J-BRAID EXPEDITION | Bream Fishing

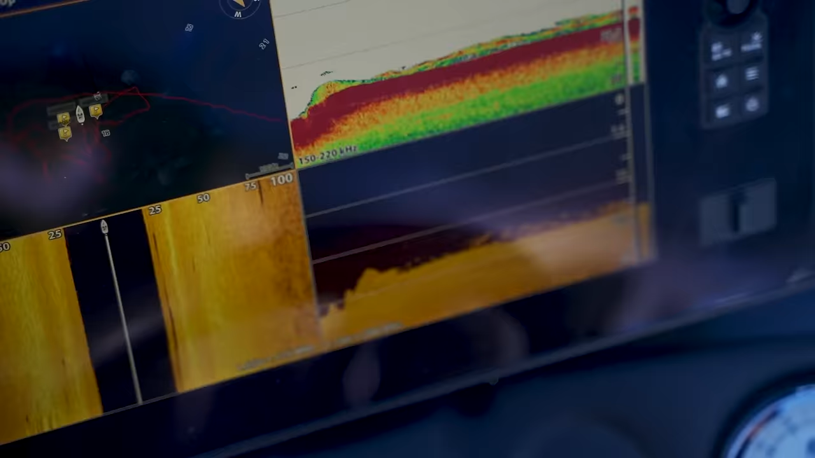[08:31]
It comes up to about 16 feet and drops off again and the current's coming over the top of it.
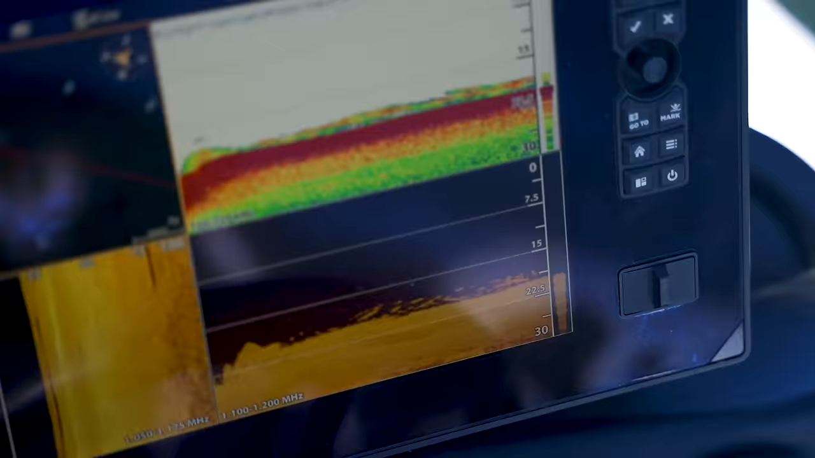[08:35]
So we're sitting off the back of it and just bouncing a little plastic on the bottom.